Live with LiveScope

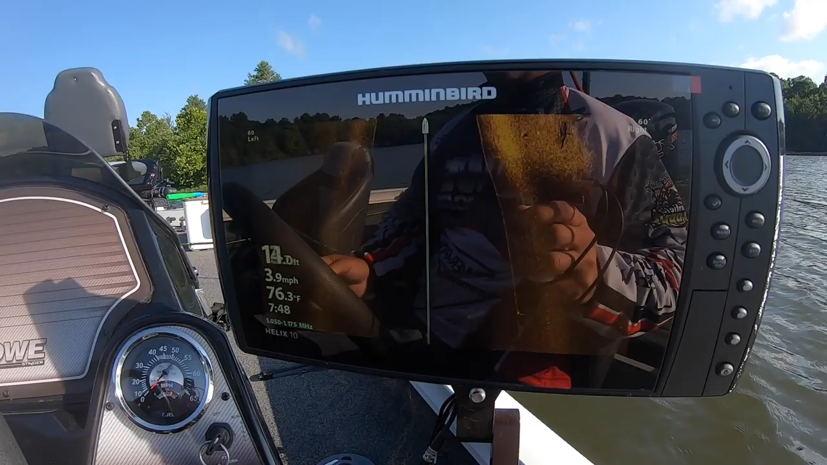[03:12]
On screen: water 76.3°F, speed 3.9 mph
finding new structure it's probably the easiest place to go to on a leg so you know you see a lay down right here you know i don't see any fish on it um but you're just going to go to points and you're gonna you're scanning scanning for some structure scanning for some shadows of fish okay so this is a really good mark right here i've got some shadows i've got some structure
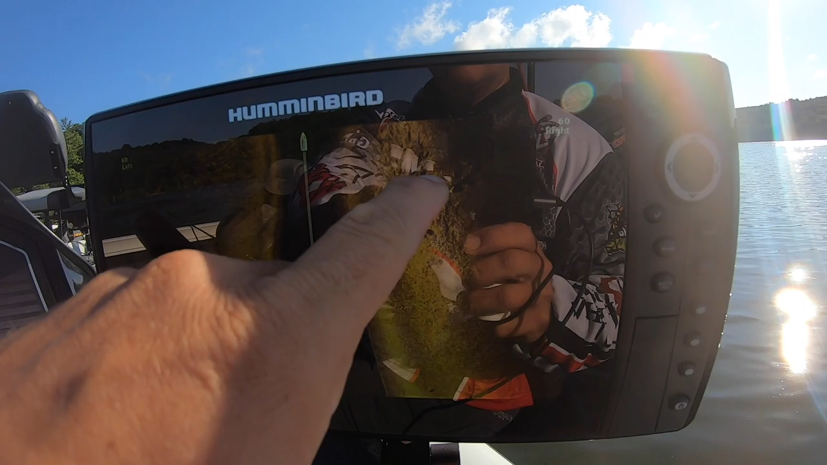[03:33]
and then i have a weed edge you can see the weed edge coming up right now underneath the boat so this is something that i think we're gonna fish um but that's what you're looking for you're looking for structure on a point um anything near some shallow water that allows those fish to go up and come back um as the sun goes up you know we're gonna have bluebird day today and this is uh this looks like a good spot to start
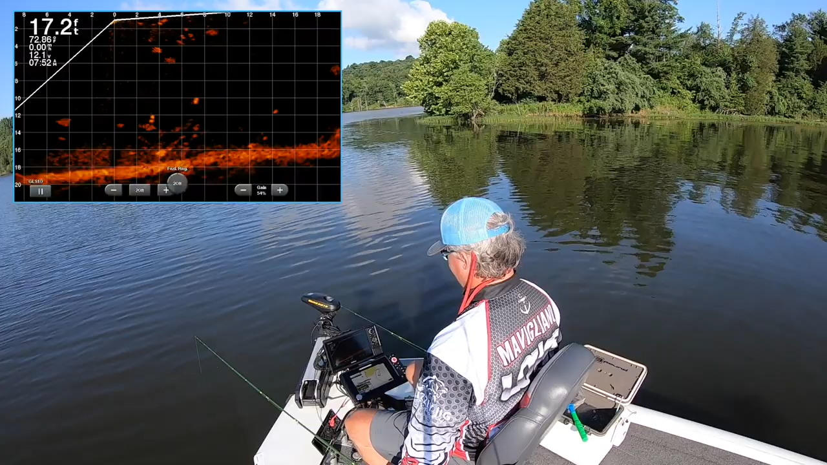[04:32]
okay we are back this way now my rule of thumb is you don't get on top of a pile unless they're at least nine foot deep these fish right now are sitting right at 10 foot
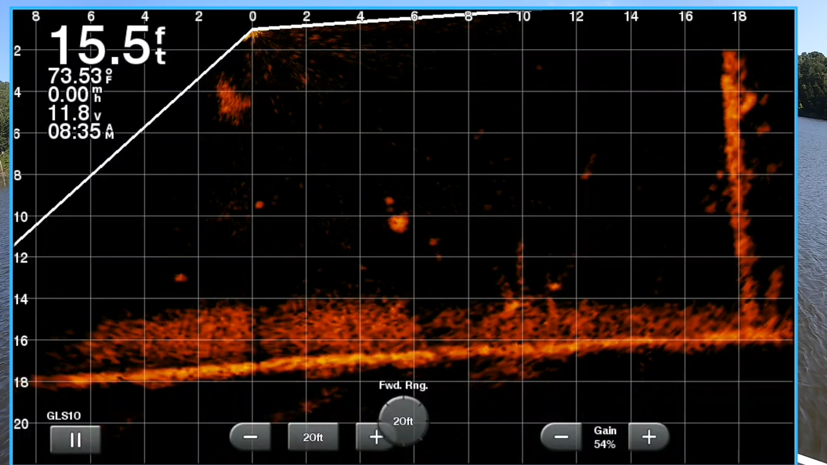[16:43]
On screen: depth 15.5 ft, water 73.53°F
see if i can lift this up here and intrigue them to come after me look how he made the turn didn't want it though let me check a minnow check there real quick no minnow so i made the turn for the hook
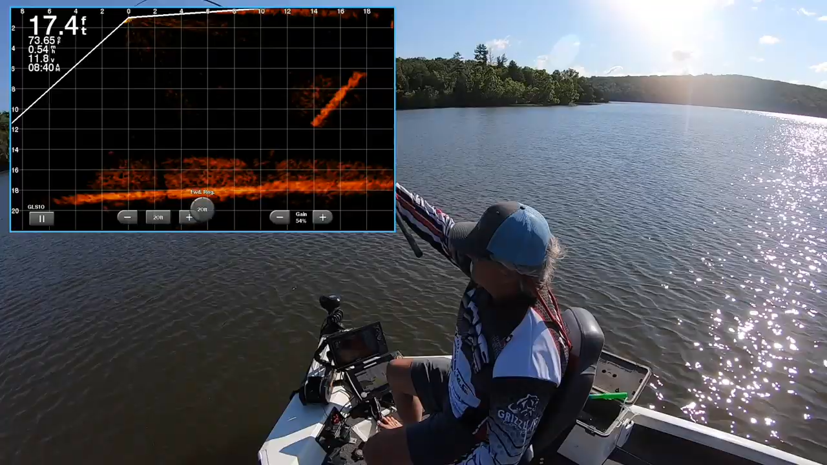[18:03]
On screen: depth 17.4 ft
so that time i used the high vis line and i saw it it's a smaller fish but man it inhaled that that jinko fishing bait right there man probably one of the smaller fish of the day but still that was fun all i did was watch that high vis line and i still think there's a use for high vis line i was playing with the idea of switching it all to clear but right there proves you're not going to see everything on live scope and it doesn't hurt